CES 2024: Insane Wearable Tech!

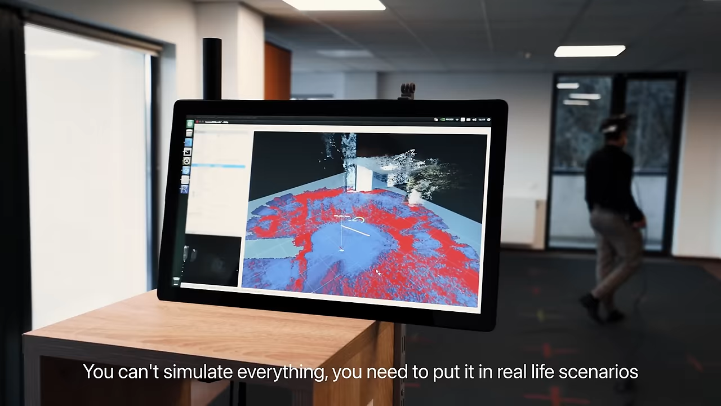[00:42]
So it's kind of like a self-driving headset in the sense that it uses the tech from self-driving and brings it over to this headset format.